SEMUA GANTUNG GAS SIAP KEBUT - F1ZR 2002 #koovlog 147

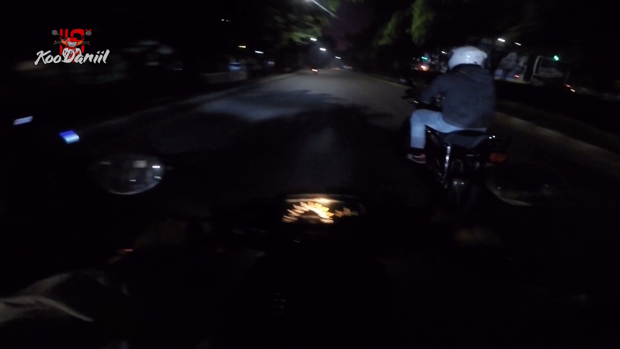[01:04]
Dibuka jalan loh. NMAX-nya ngalah, dia kasih jalan buat kita.
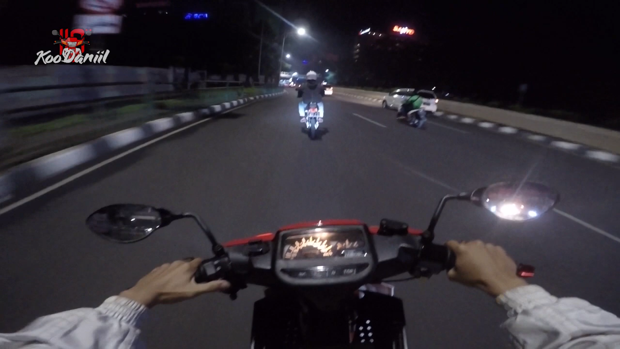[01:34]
Jadi kita menuju ke Sudirman. Karena udah ada anak-anak juga di sana yang udah standby. Gila. Ini gua jalan jam 11-an sih, 11:30 kayaknya deh.
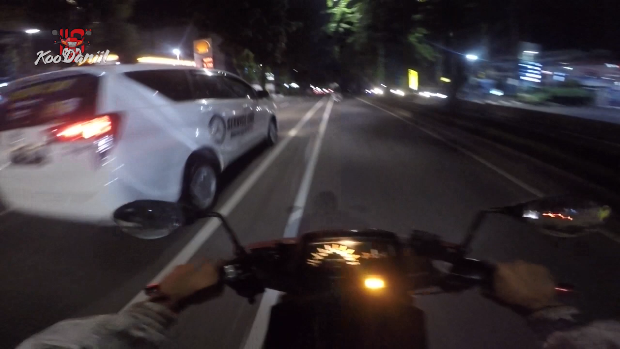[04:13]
And anyway, ini gua sebenarnya nggak ada persiapan sama sekali ya untuk night ride. Parah sih. Pertama, baterai GoPro gua sebenarnya habis semua. Dan gua baru ngecharge satu baterai itu kisaran setengah jam yang lalu lah. Anjir, ini masuk jalur busway. Asem.
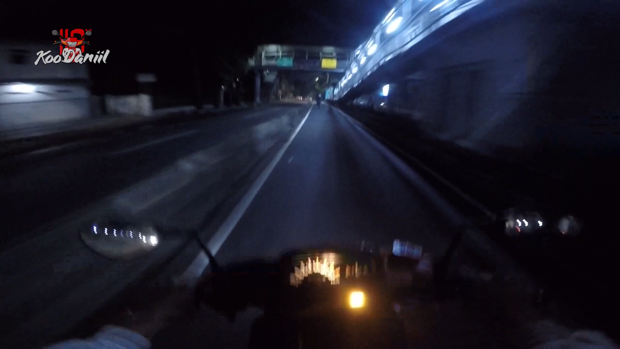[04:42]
Wah, nggak bener nih. RMV Project nggak bener nih mimin jalanan nih, bangke. Bisa-bisa dihujat netizen gua. Thank you. dia juga salah ngambil jalur kayaknya.
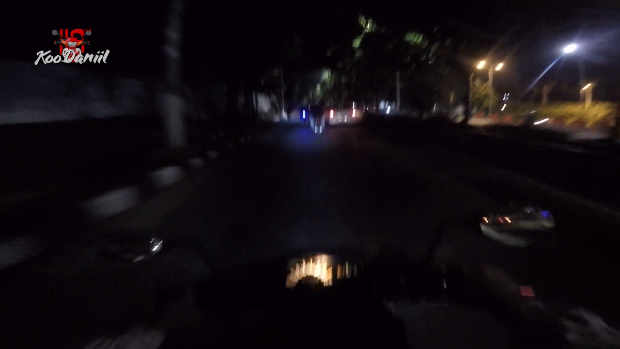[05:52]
Kalau muter-muter Jakarta tuh gue udah paling susah hafal jalan gitu. Jadi kita buntutin RMV Project aja nih. Wow.